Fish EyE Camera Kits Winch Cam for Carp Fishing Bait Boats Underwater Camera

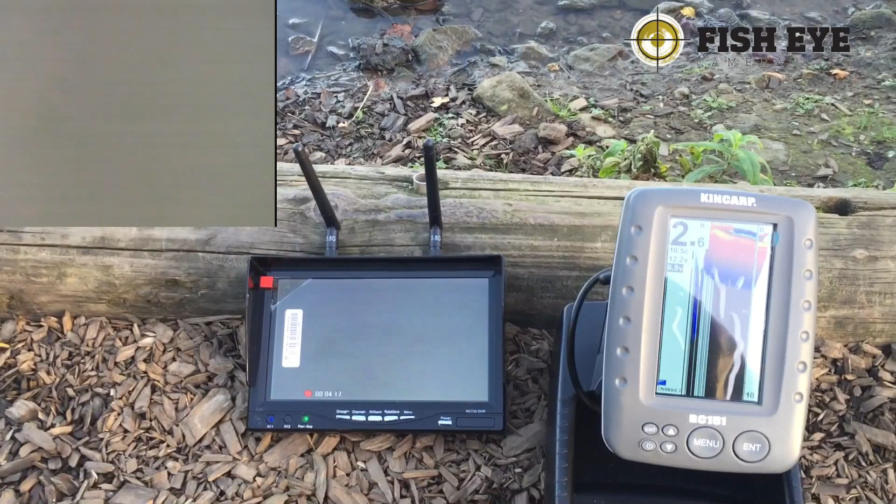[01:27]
and in the top left of the screen you've got actually the
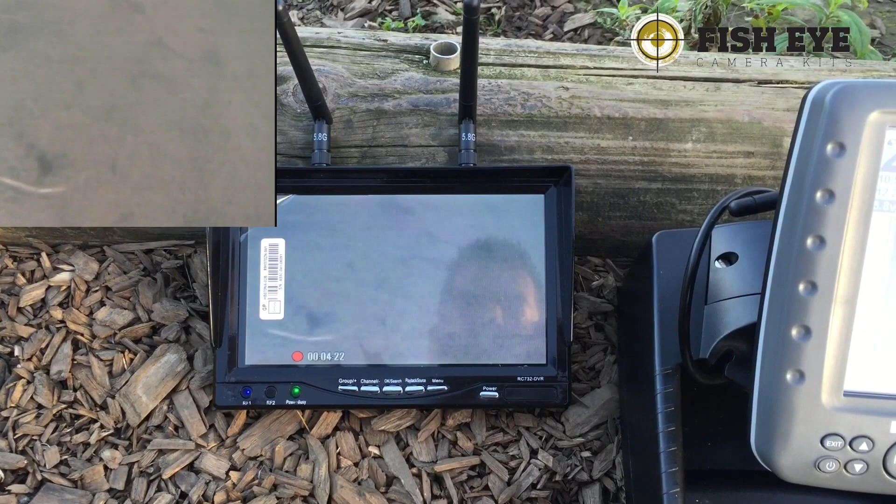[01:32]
live video that recorded from the camera onto the monitor and it's
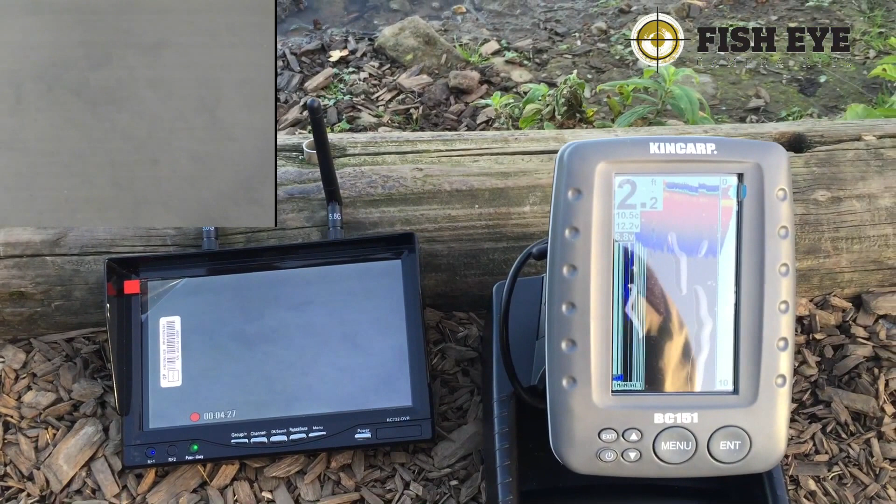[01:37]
an SD card that goes into the monitoring you know you can record all the footage now I've got that paired up with a BC 151 fish finder this is a color fish finder and I
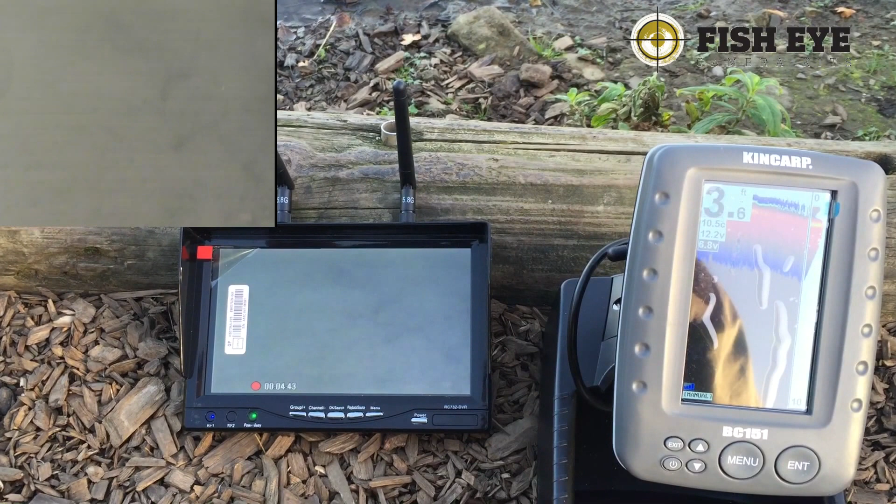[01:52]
just thought show this video alongside the fish finder just to sort of prove what sort of depth I was going down to
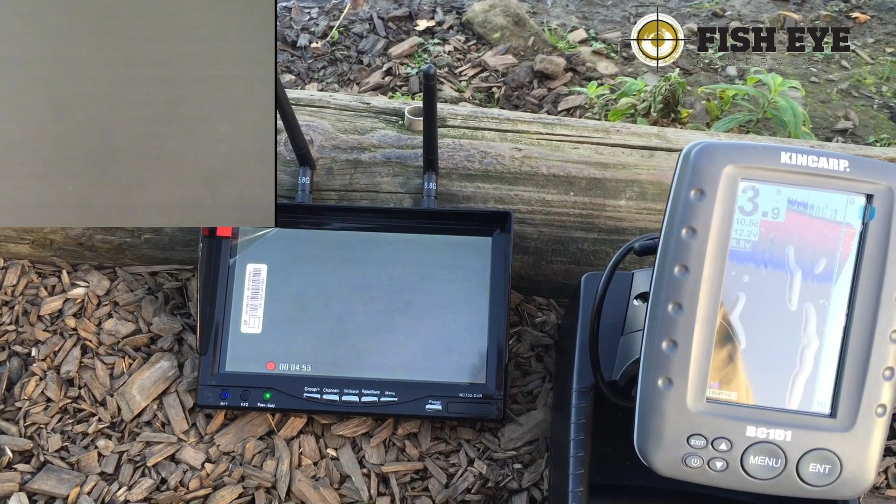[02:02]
so if the winch system
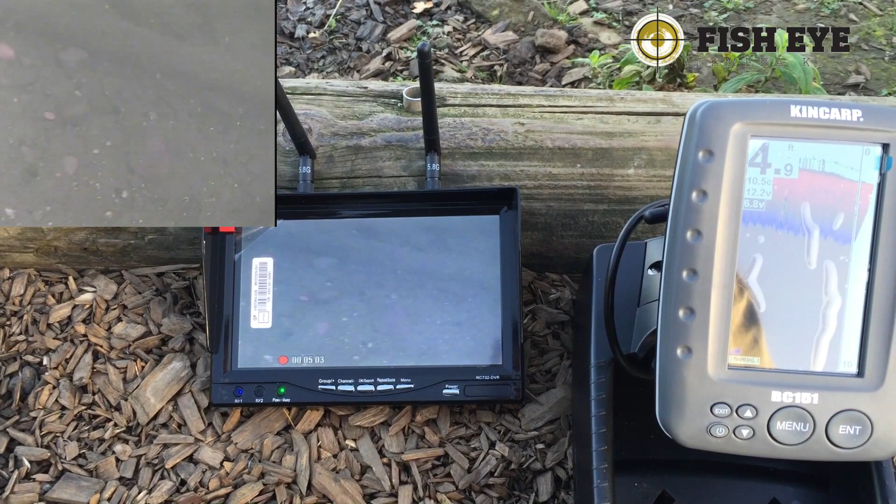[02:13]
it has its own handset and it sends the radio signal to move the the winch up and down and
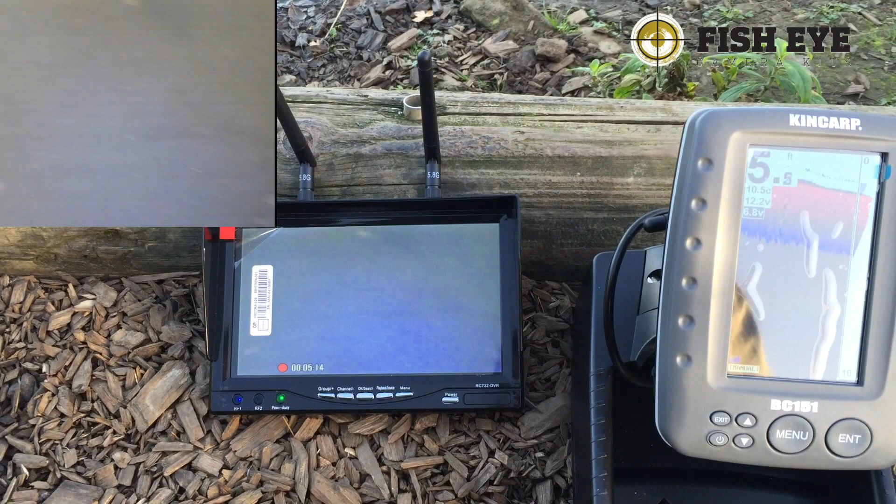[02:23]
at Ladywood Lakes it's pretty steep drop off as soon as you get in so we're constantly having to move the camera down to to
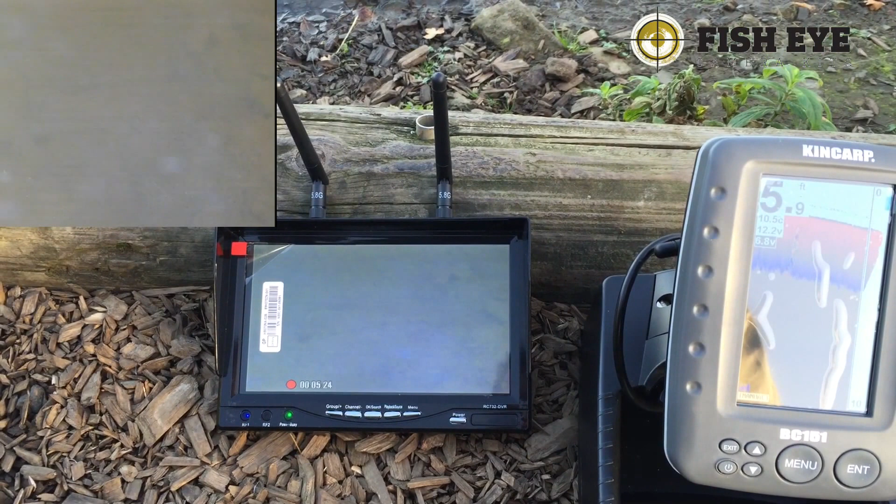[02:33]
see the bottom and you can see we're at six foot here and we're just picking up the bits of corn I threw in earlier now we're at seven foot and yeah which we can still see the car like I say keep having to move the winch down lower the camera down a bit further and I think we've
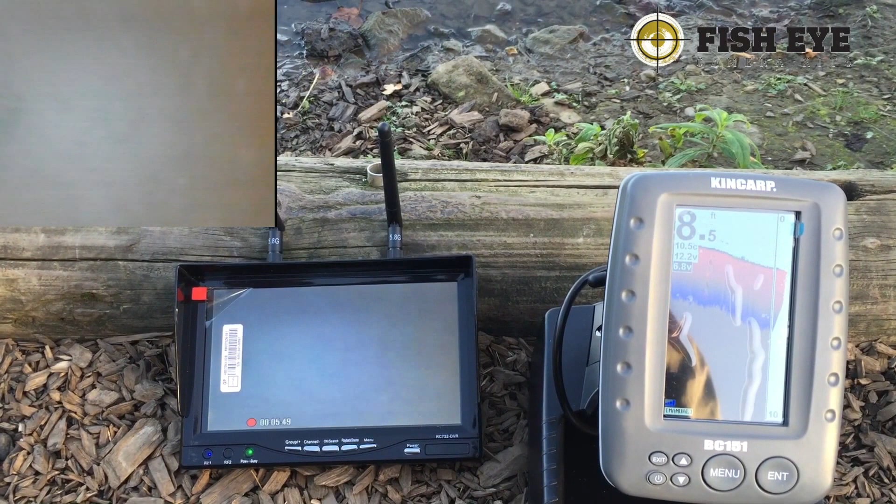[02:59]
actually gone over all of the car there's quite strong wind here and so the boat was drifting out it was it's really hard to control the boat and you know keep it in one place all the time and that's why the depth is
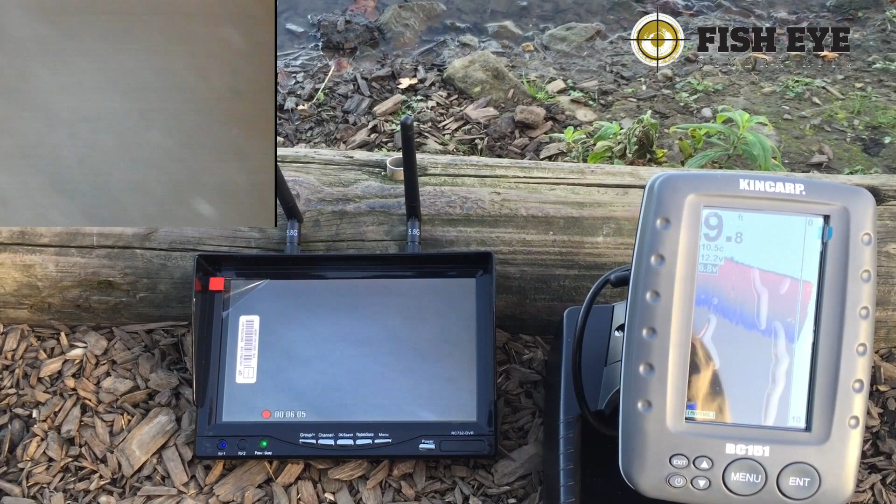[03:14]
going up and I keep again you know keep having to lower the camera even further down but you can see we're at ten foot now and I'm able to lower the camera right down ten foot
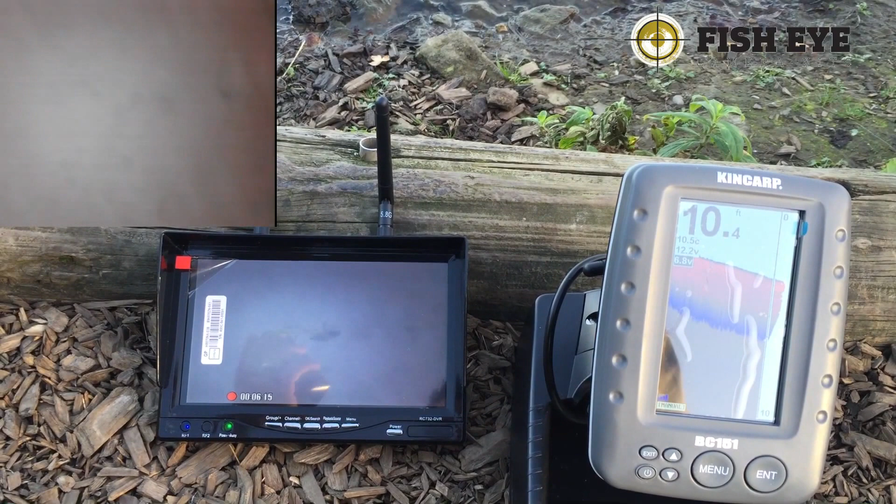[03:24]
we can clearly see the bottom and yeah I think so far this is a successful test